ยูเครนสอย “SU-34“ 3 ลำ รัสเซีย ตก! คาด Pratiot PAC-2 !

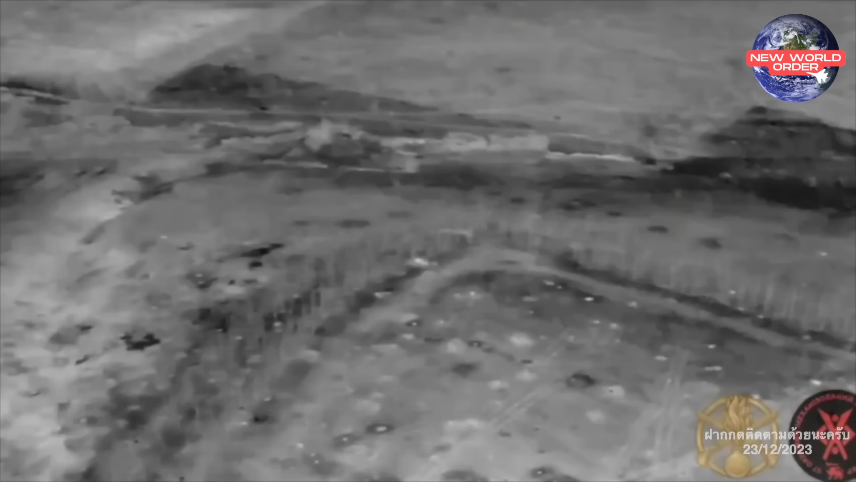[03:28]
ITIONยิงถลมเข้าใส่ตะหารรัศเสียที่ America ปละครั้งหน้าน brasileเพื่อน ๆ ก็เห็นการระเบิดกระ��ชายเป็นวงกว้างในอย่าง
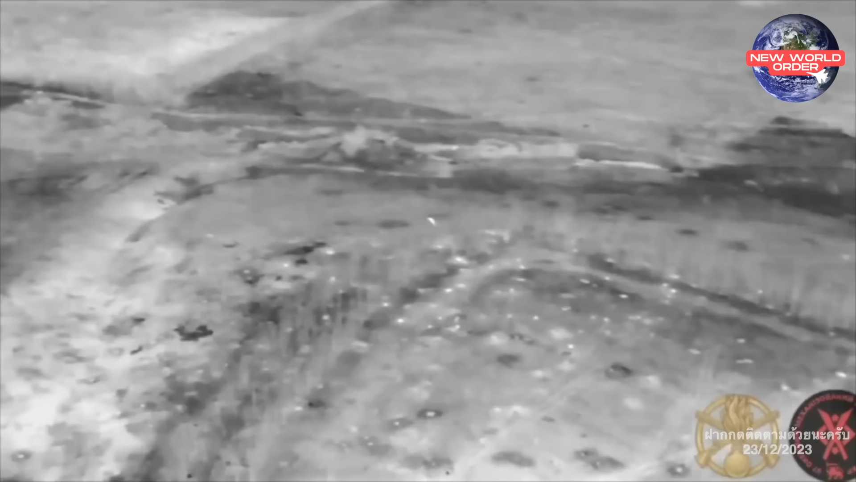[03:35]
в ชาสเจนธายรัชเสียที่เปล่างป่าขนาแ歆งนี้า ก็วิ่งหนีตายหลบเกลดสุนย์กันจ้า และวันต่อมาธายรัชเสียบิ่